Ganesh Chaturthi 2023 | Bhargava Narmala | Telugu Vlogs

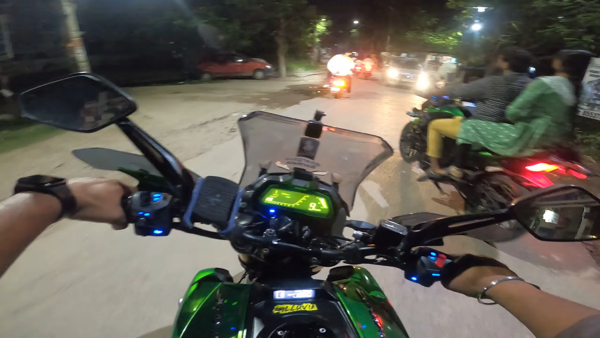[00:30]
మన రేబల్ యూత్ అసోసియేషన్ ఉంది కదా, అక్కడ అటెండ్ అయ్యి చూద్దాం. ఇందాకనే మన పూజ కూడా అయిపోయింది, మన ఇంట్లో పూజ. ఇక్కడ గణేష్ ఉంది. బేసిక్లీ మాది అల్మాస్ కూడా కింద వస్తుంది.
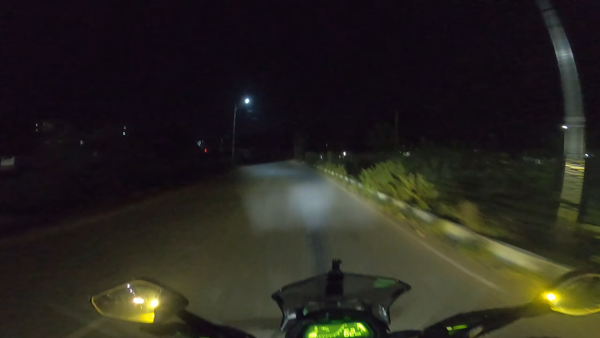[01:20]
సో స్ట్రైట్కి వెళ్తే ఎయిర్పోర్ట్ వస్తుంది, మనం ఇక్కడ రైడ్ తీసుకుంటాం టువర్డ్స్ మల్లాపూర్, మన రిబల్ యూత్ అసోసియేషన్ వాసవి నగర్ గణేష్. మన వెనకాల ఇదే 22,000 లైట్స్, ఘోరంగా వస్తుంది అయ్యా, అసలు లారీలు వచ్చినట్టే వస్తుంది నా వెనకాల అయితే.
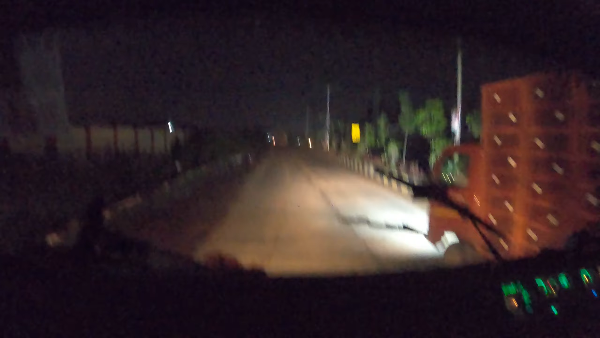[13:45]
బాలాపూర్ దగ్గర ఉన్నాం. వెనకాల మొత్తం సెటప్ ఉంది. నేను ఇక్కడ డ్రైవర్ సీట్లో కూర్చున్నా.
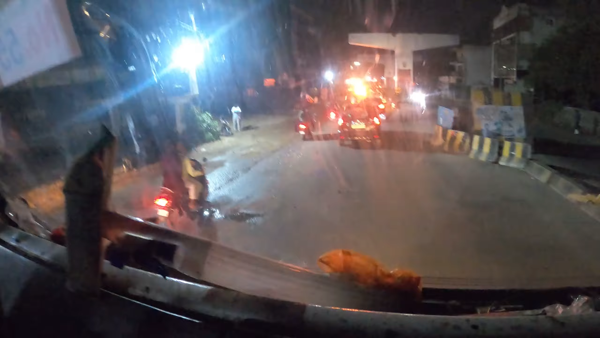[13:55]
సో టైం 3:30 అవుతుంది అనమాట. మొత్తం ట్రాఫిక్ జామ్ అయింది.
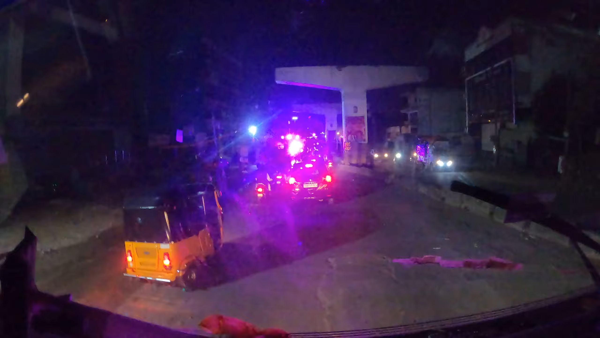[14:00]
మనకి ముందు స్టార్ట్ అయింది డీజే, అది ఇది అంత సప్పుడు ఉంది మొత్తం.
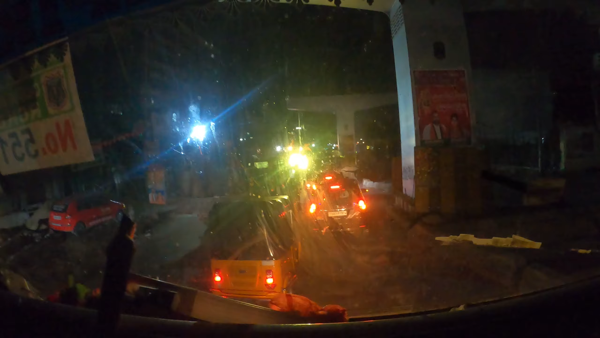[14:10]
ఈ లెక్కగా చూస్తే మనకి చాలా టైం పట్టేటట్టే ఉంది.